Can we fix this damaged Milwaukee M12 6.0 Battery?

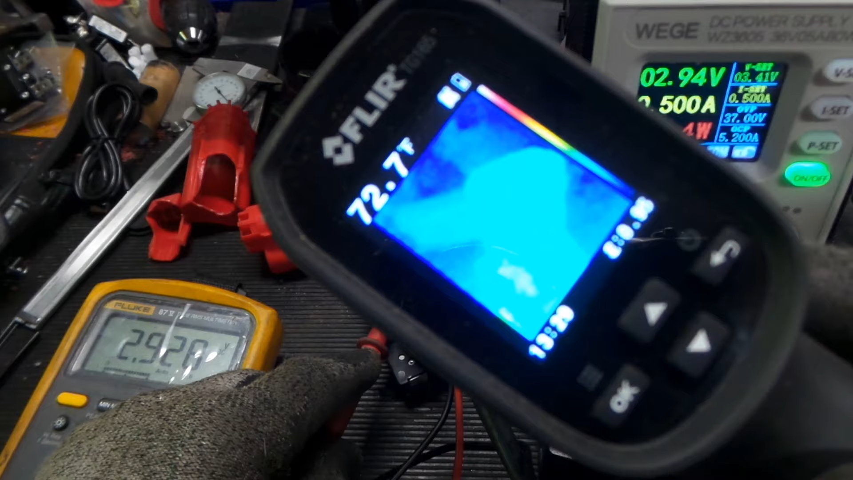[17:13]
On screen: spot 72.7°F
let's just see see my finger hi battery doesn't look like it is getting warm at all
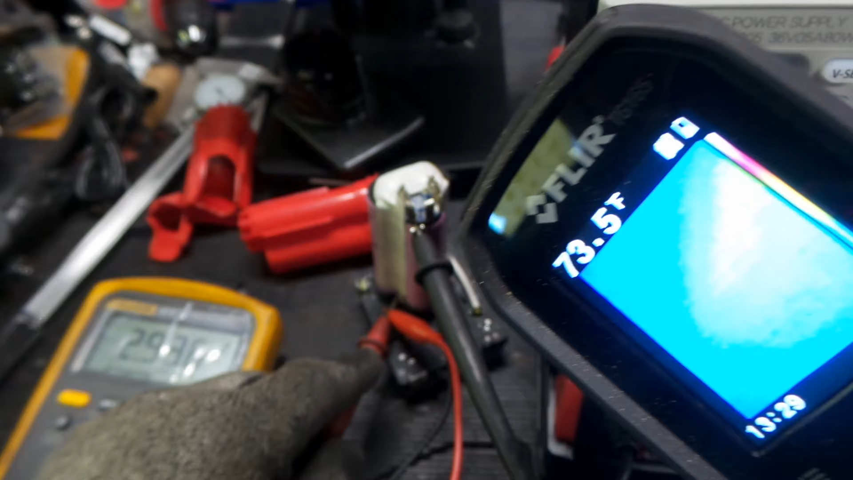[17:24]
On screen: spot 73.5°F
everything looks relatively you can see the poles on the battery there
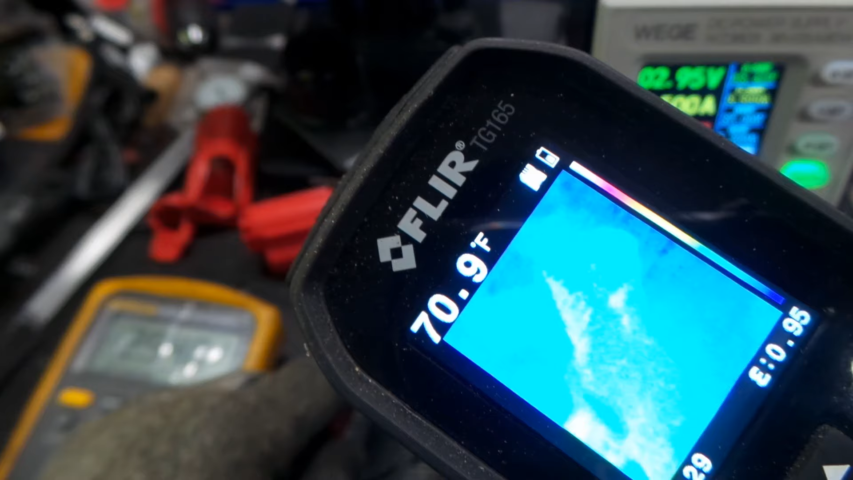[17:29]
On screen: spot 70.9°F
everything looks relatively good nice and cool my finger in the glove is the warmest thing which isn't too bad so we will just keep track of that as we go on here
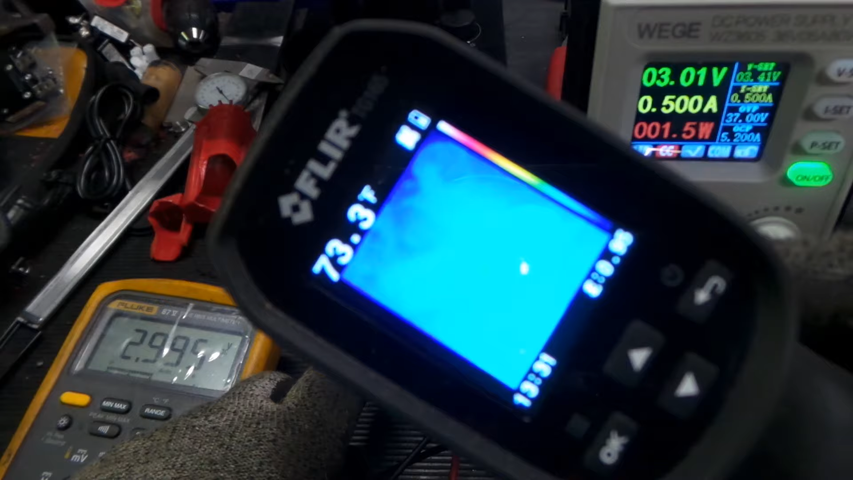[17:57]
On screen: spot 73.3°F
check and see is anything getting warm at all here
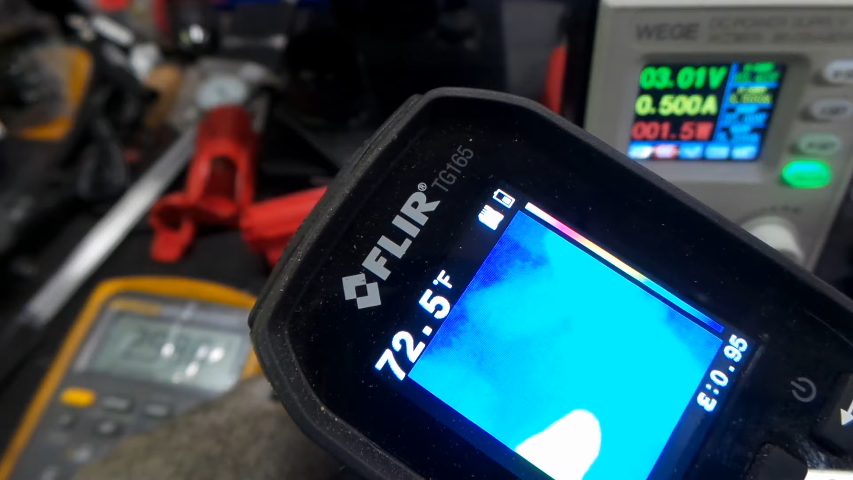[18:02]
On screen: spot 72.5°F
doesn't look like it my finger is very clearly the warmest thing in here
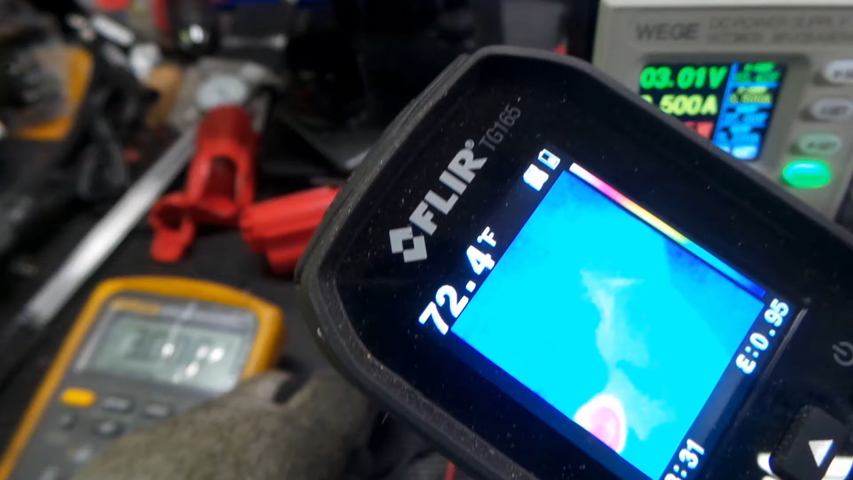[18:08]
On screen: spot 72.4°F
we can see the stuff but it is not at all bad I think what I am going to do is since I am going to let this do the slow creep
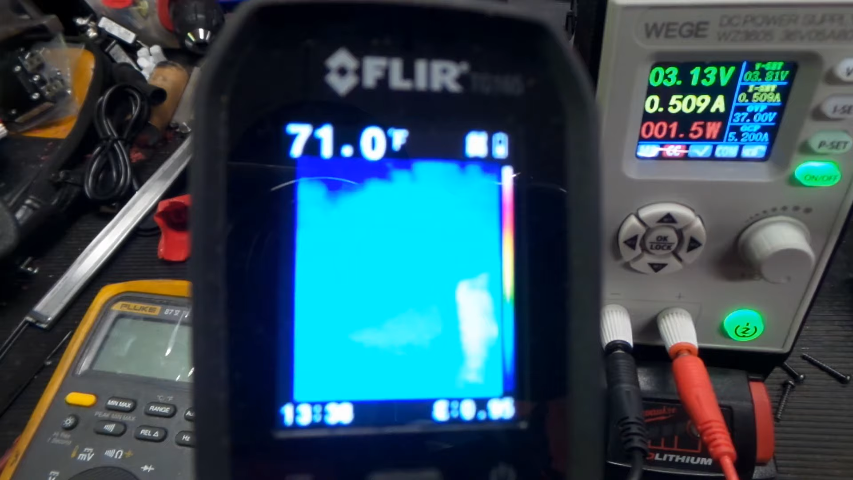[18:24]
On screen: spot 71.0°F
let's see where we are at here just trying to look
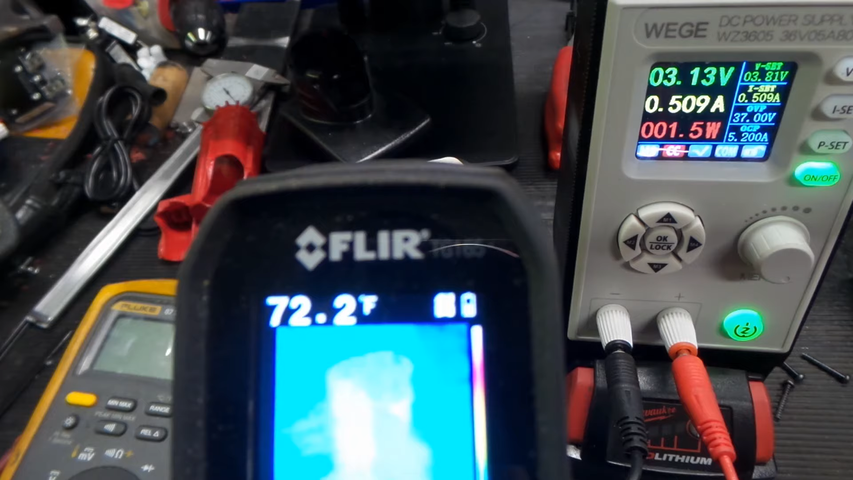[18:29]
On screen: spot 72.2°F
everything looks like it is a good temperature still I don't know if you can make that out or not
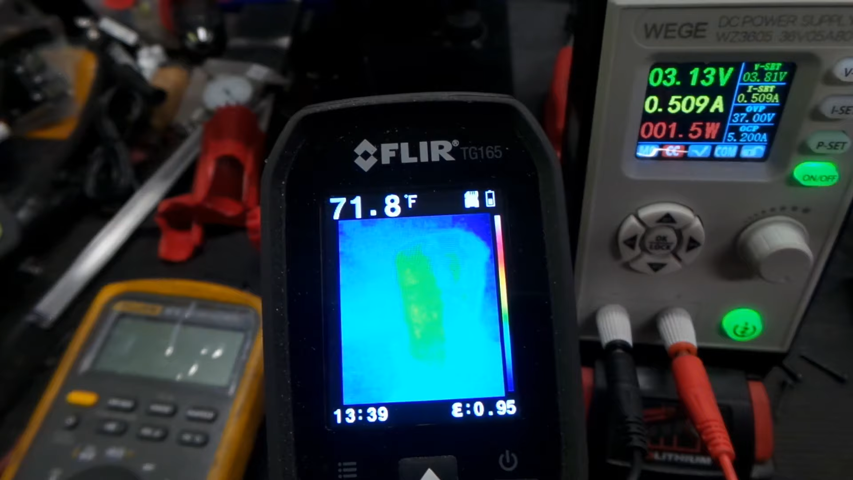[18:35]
On screen: spot 71.8°F
nothing is getting hot we don't see any reds
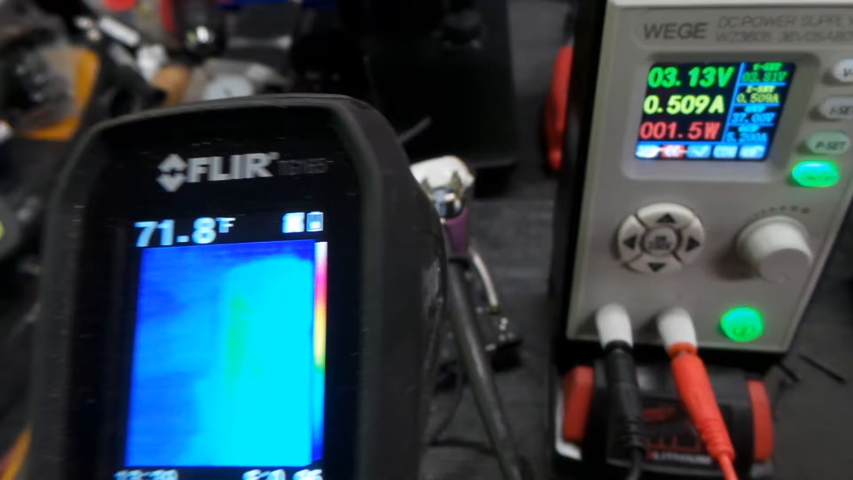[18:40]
On screen: spot 71.8°F
we will just keep going with this ok we are going to do another check here temperature
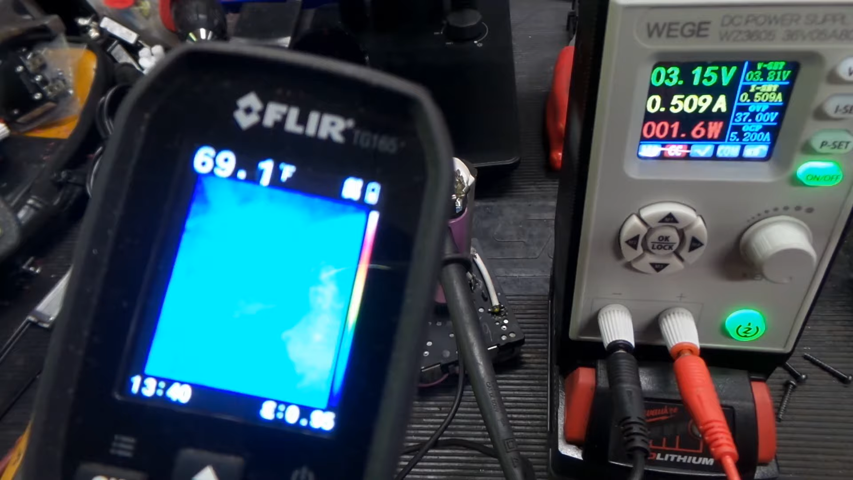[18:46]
On screen: spot 69.1°F
looking good nothing getting warm I think we are also going to just check